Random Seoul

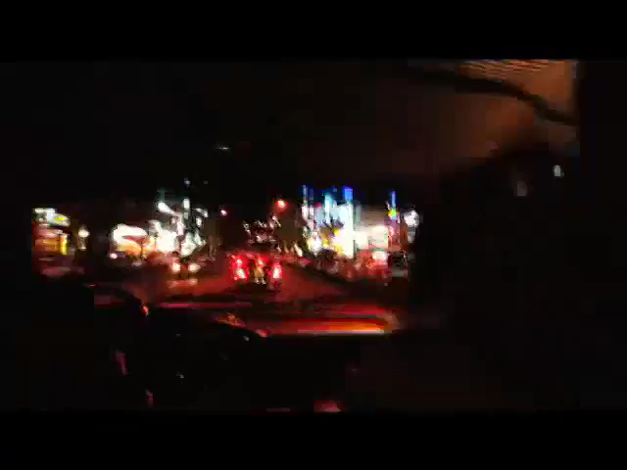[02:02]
We're on our way back to the hotel. I just discovered there's a night vision button on my camera. It's totally awesome.